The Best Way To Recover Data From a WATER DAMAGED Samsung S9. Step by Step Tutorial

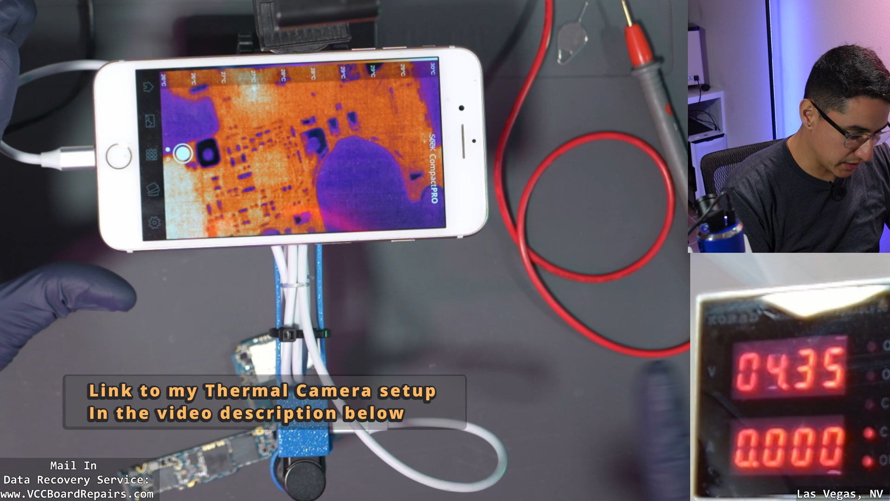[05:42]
What we're going to do is inject voltage into the VPH power rail which is the main power rail for the phone because we do have 40 milliamp draw before prompt to boot. That typically means there's a short on VPH power. In this case it doesn't read as a full short. So let's inject power into that line to see if we get any abnormal current for all.